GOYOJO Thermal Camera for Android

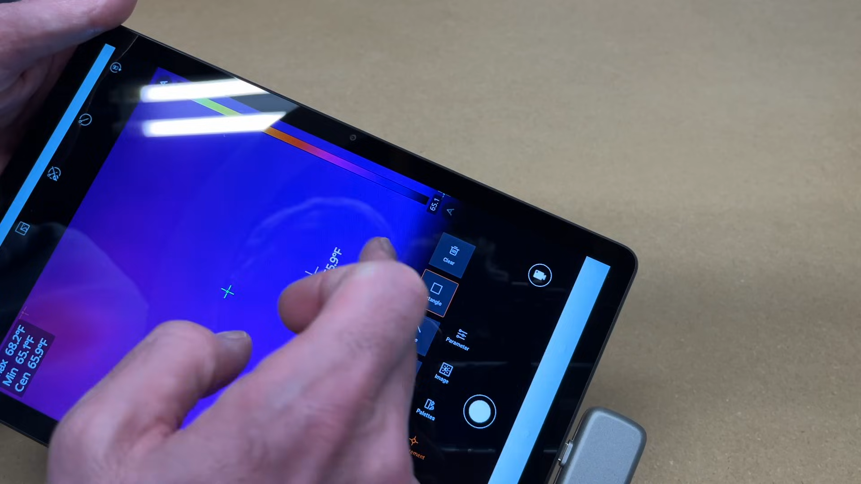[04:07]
On screen: spot 65.9°F, max 68.2°F
So now we have a rectangle. Also clear.
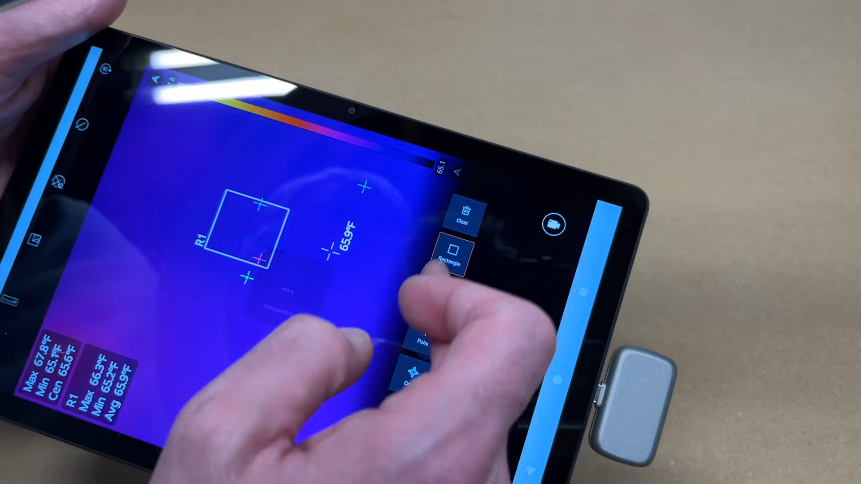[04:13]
Take those off of there. So that's very cool. Now if we want to take a picture.
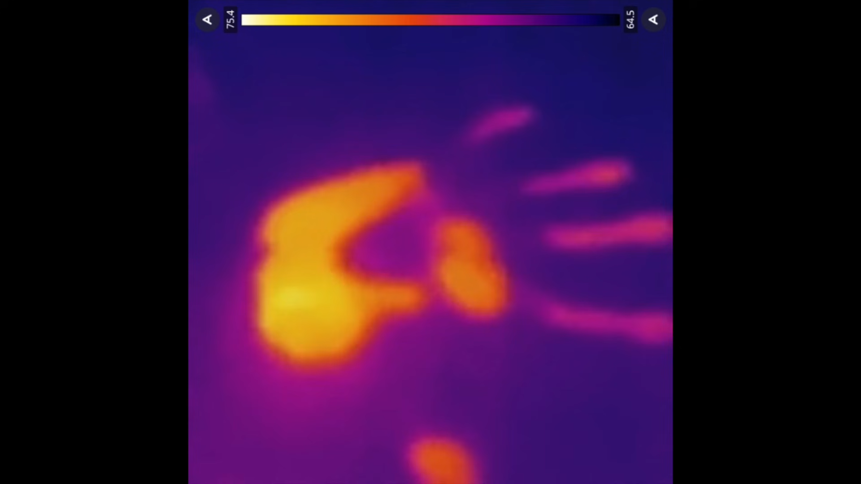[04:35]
We can also take a video.
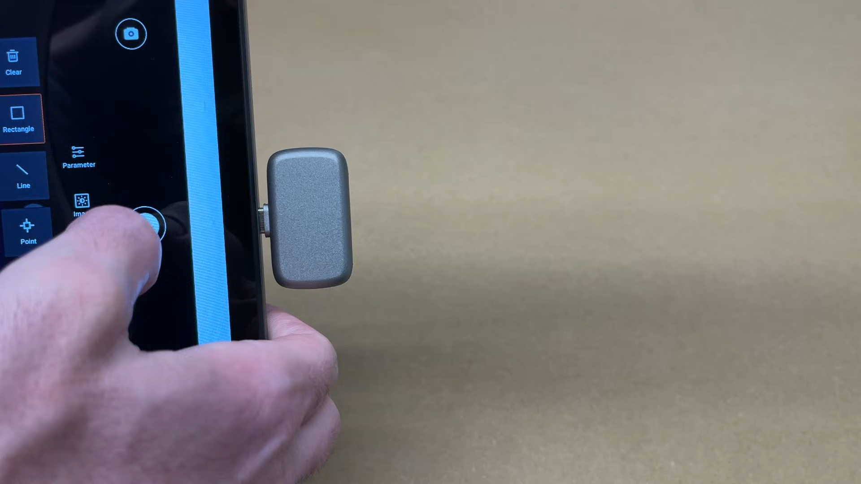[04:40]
So we'll start the video. We have the video of my hand.
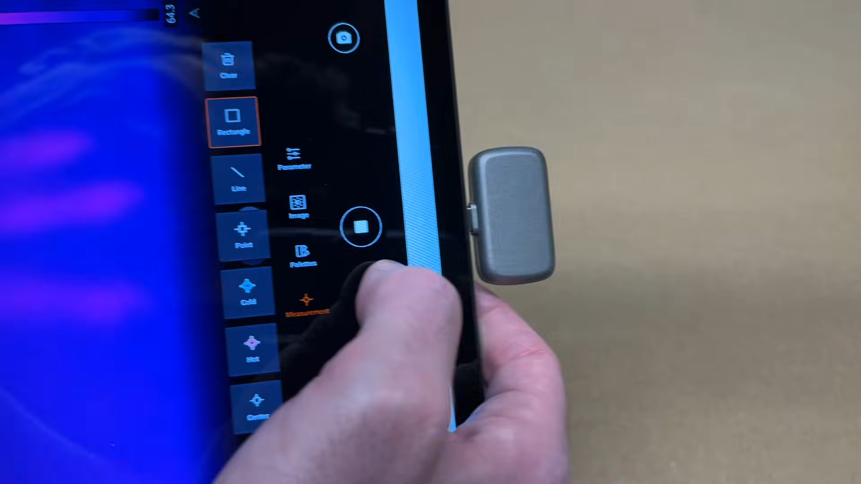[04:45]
I'll move around here just a little bit. We'll stop it. And now we have the video.
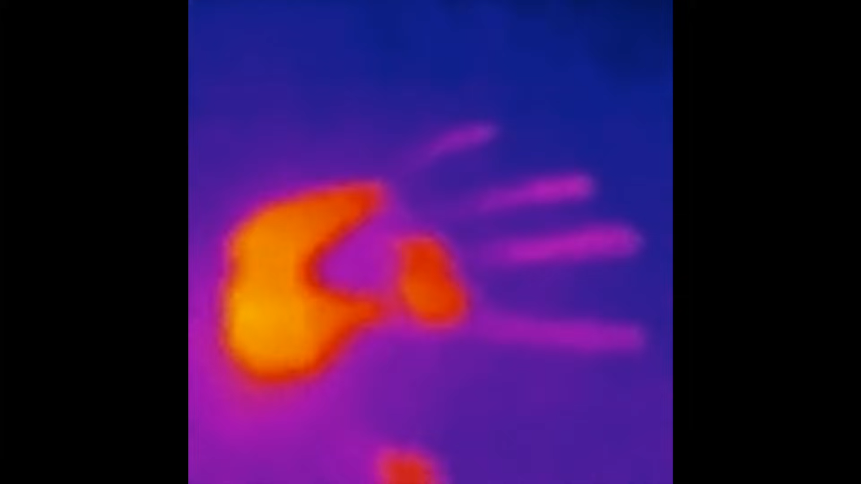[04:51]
So you want to hit this button up here.
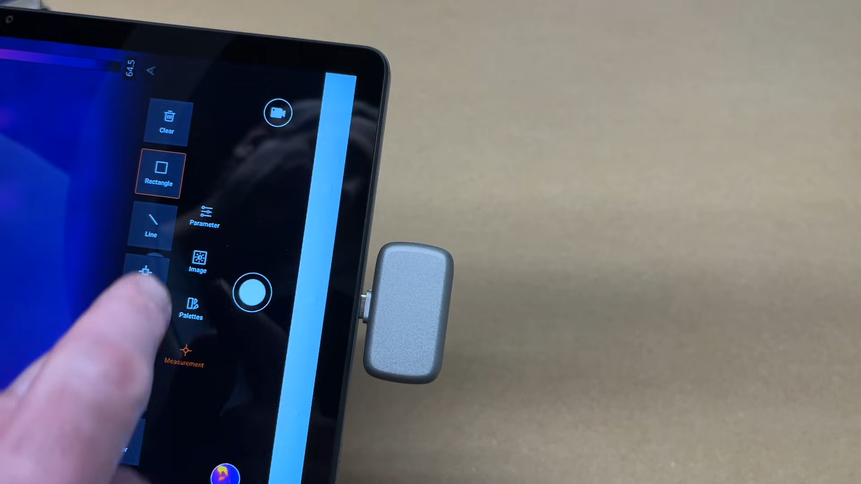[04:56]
To switch between the two modes. And you still want to hit the shutter button. To enable or disable it.
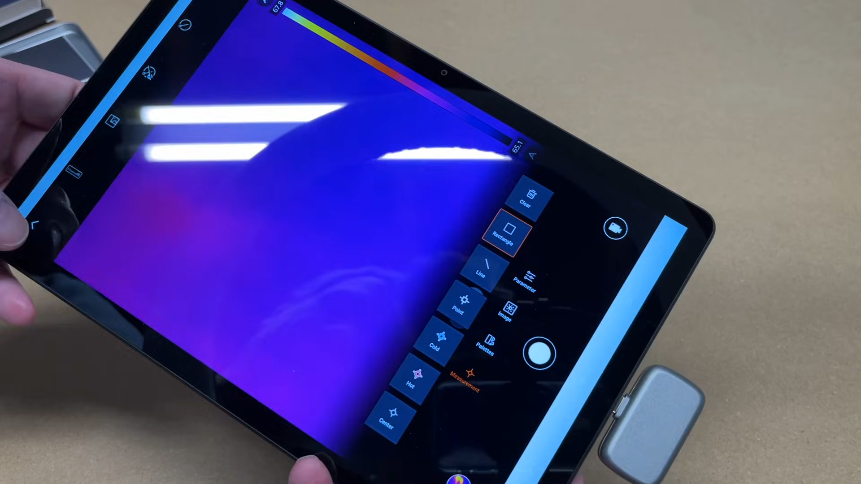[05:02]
So let's back out of here. And look at the settings. So we have live view. Device upgrade. And device info.
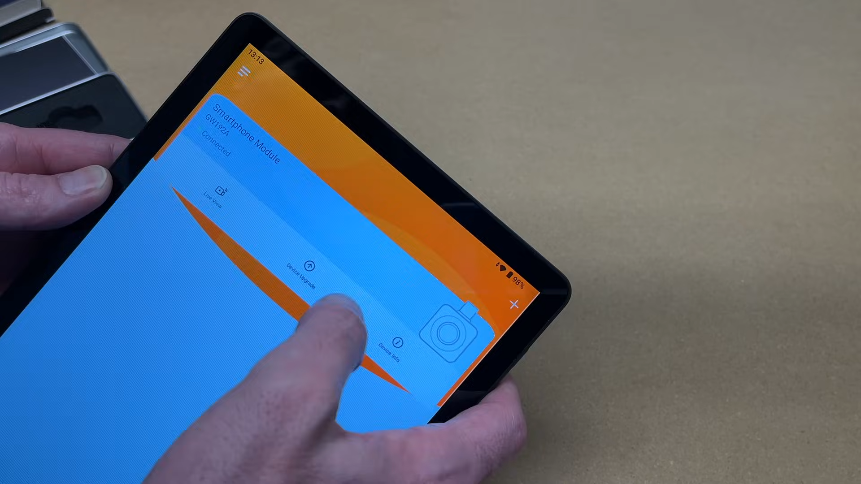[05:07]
See if there's an upgrade here. Says we're using the latest version. We have device info.
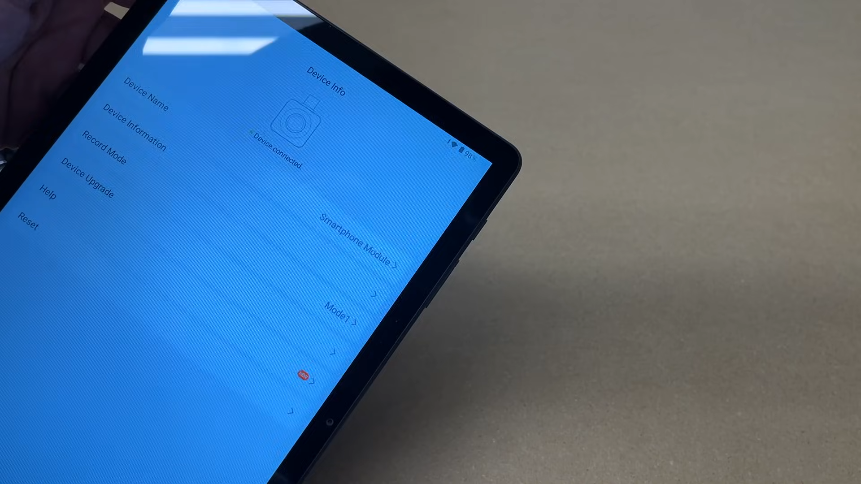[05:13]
So it has a couple options there. And then we have our album here. It looks like we have a sample image that came with it.
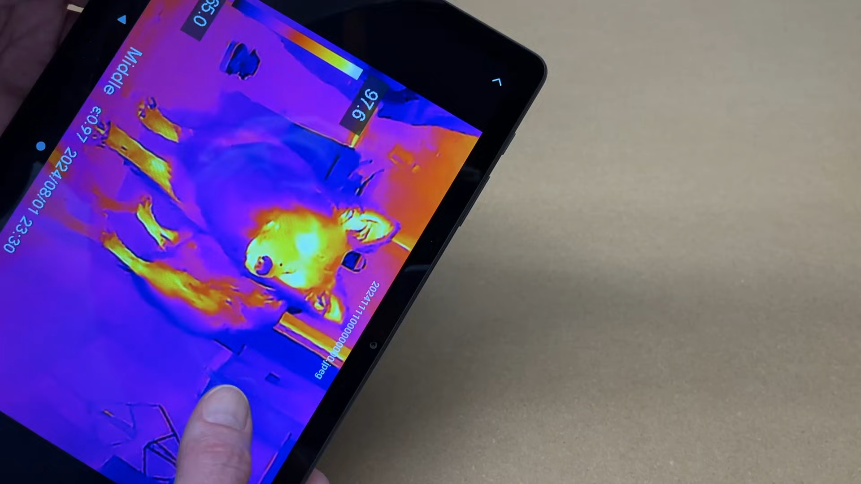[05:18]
Okay. So that was super easy to use.
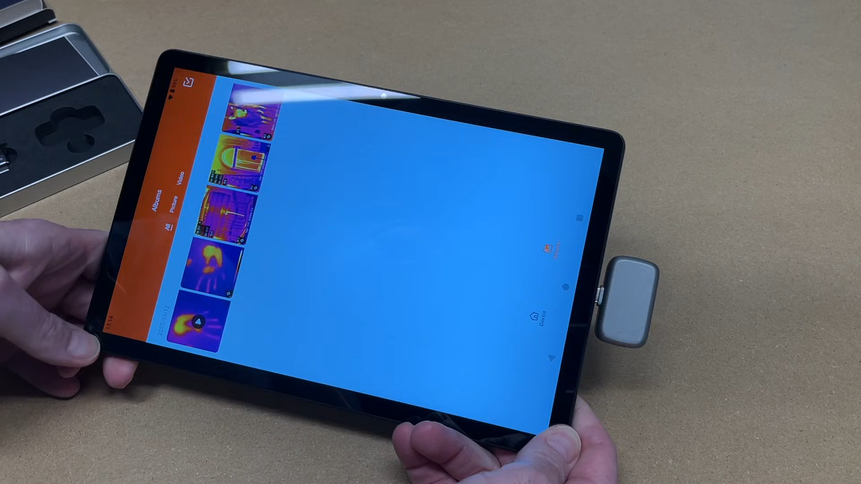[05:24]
Now I just wanted to go over the basic usage of it on my bench here. But there's not a lot to look at.
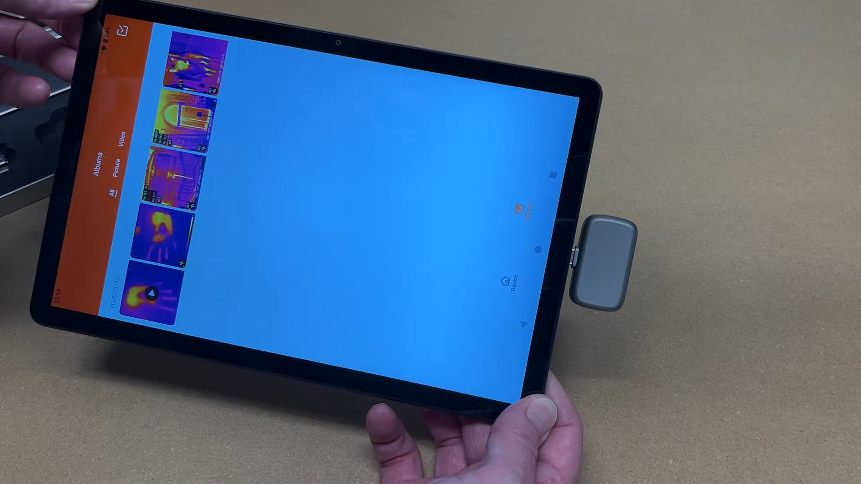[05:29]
So now I'll find some better things to demonstrate this with.
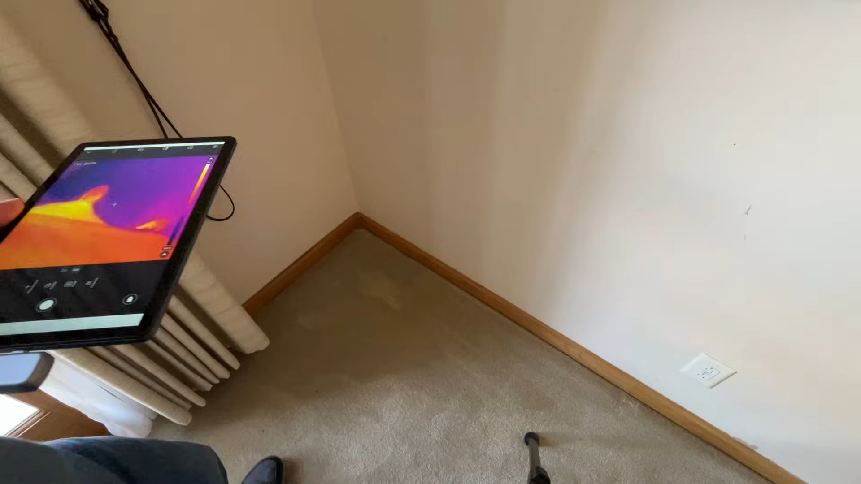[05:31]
Okay. So I'm in my living room. And here I have the thermal camera. And we're going to point it at this wall here.
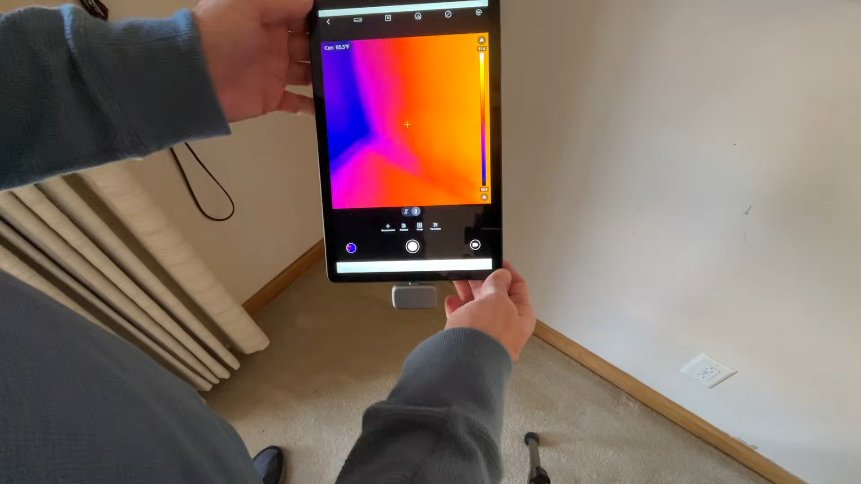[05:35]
And this is a corner. So on the left here is the outside corner. And this is an inside corner.
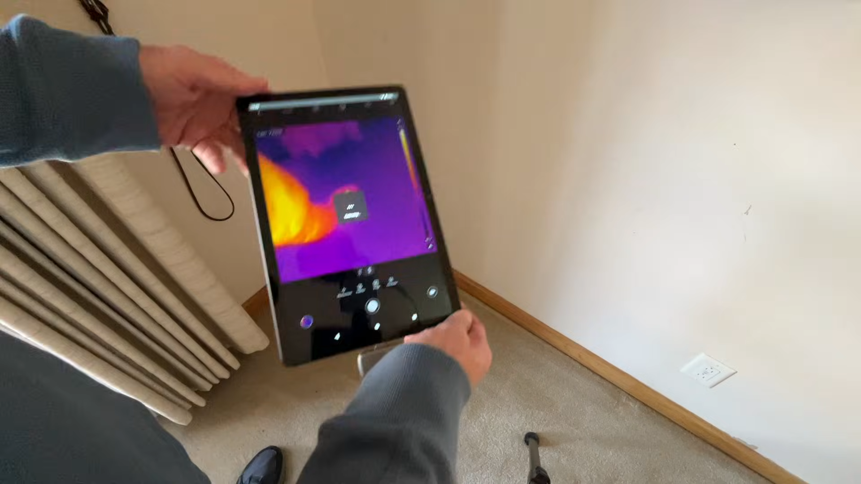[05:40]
Or internal to the house. And if we look at this here. We can see it's a lot bluer. Here. Because it's colder. So I have the little center marker on.
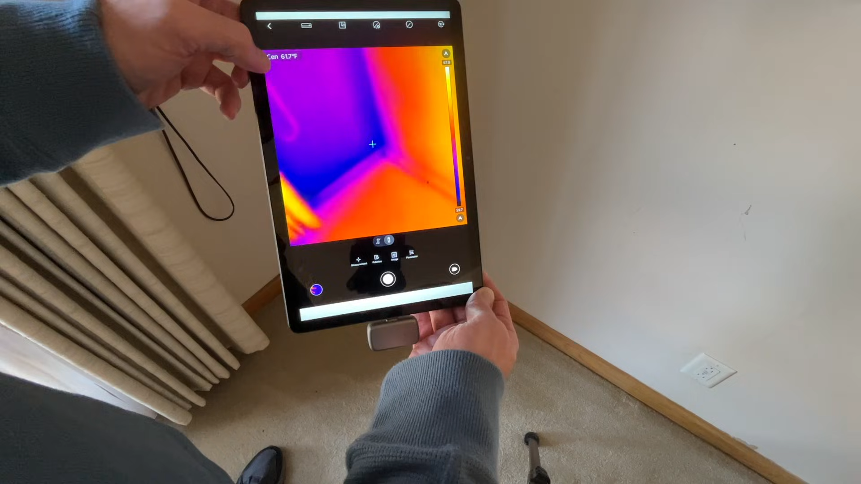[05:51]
And we can see that's at 61 degrees Fahrenheit. And if we go over here. We're at 65 degrees Fahrenheit. And it's so. It's about what like say 62.
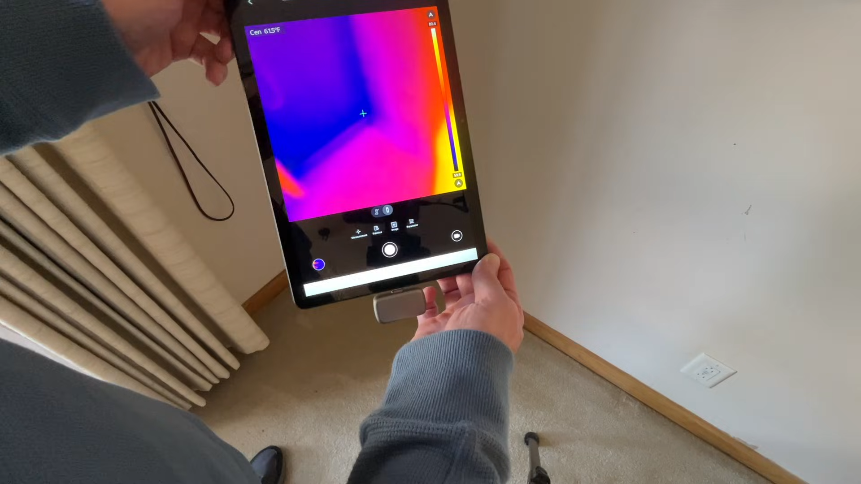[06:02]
And of course when you move it around. It's going to be a little different everywhere. We move up the wall. It's about the same there. So if you're doing a home energy audit. What you'd want to look for is the really dark areas.
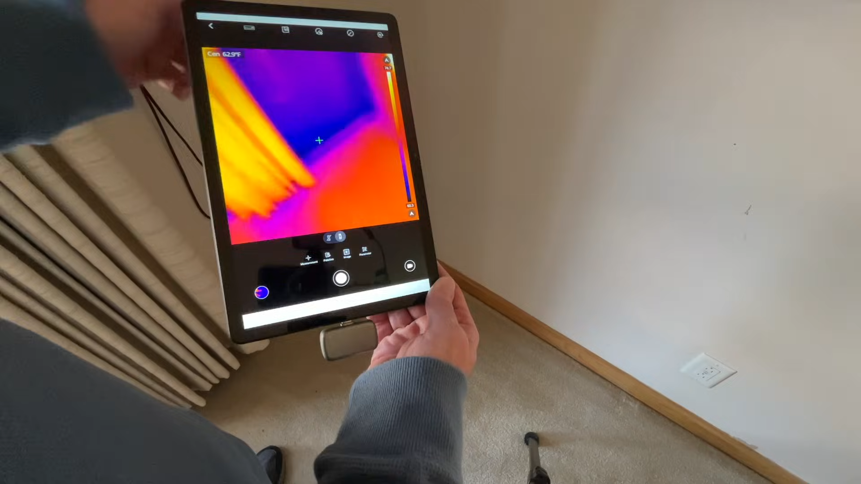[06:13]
If you have this color palette. I mean there's other color palettes you can use. Now if you had a wall and you saw warmer colors. But then you saw blue in one of them. It might mean insulation is missing from that specific stud bay.
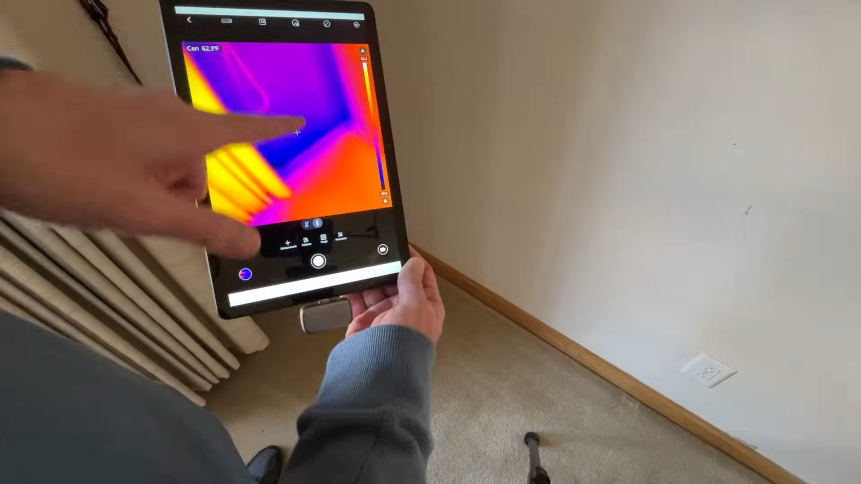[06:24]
So a neat thing you can do with a thermal camera. Is look for water leaks. So I have a wall here.
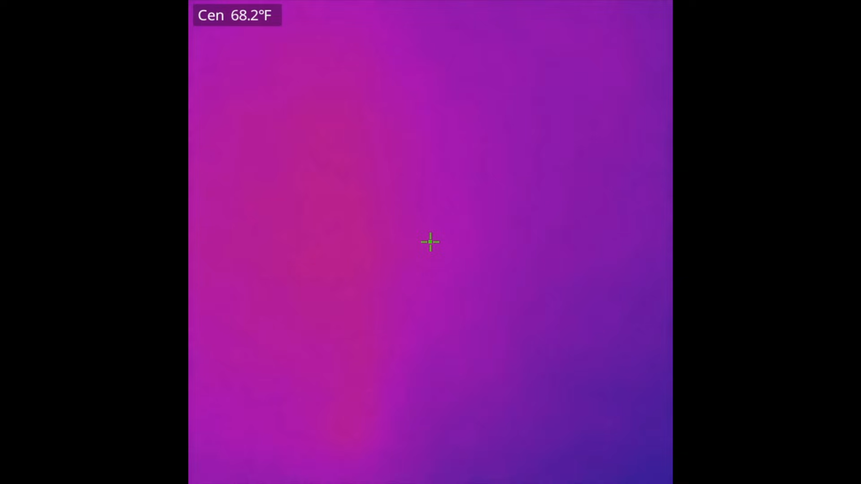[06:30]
And I have a wet paper towel. And I'll just wipe across the wall. And here you can see that dark spot there. Of course this is just a thin film.
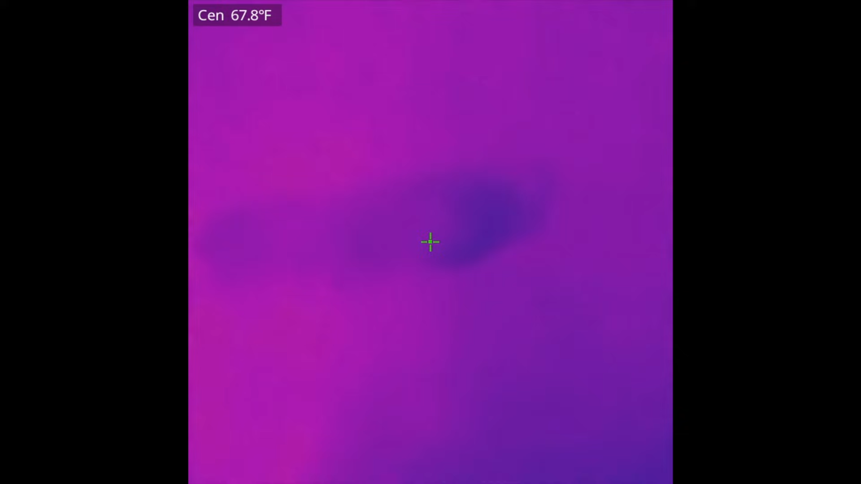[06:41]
If this was soaked with water. It'd probably be a little bit more distinct even.
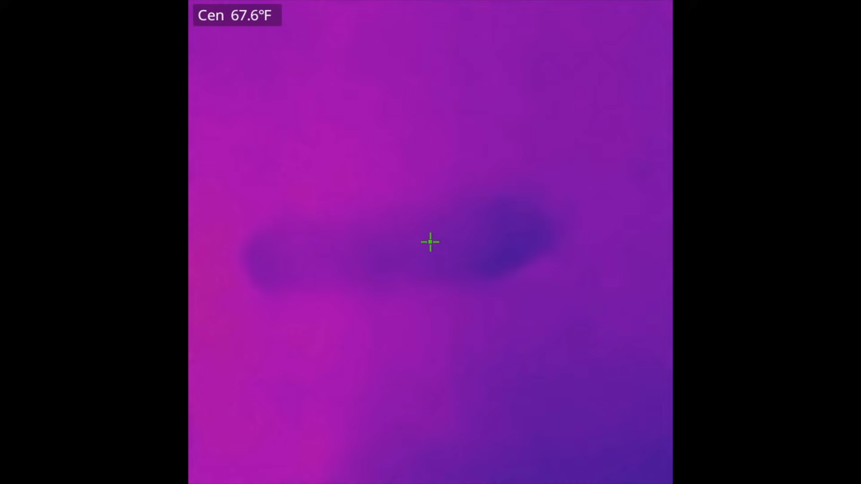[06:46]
Okay so here we have a gas range. And I'm recording this video with the tablet itself.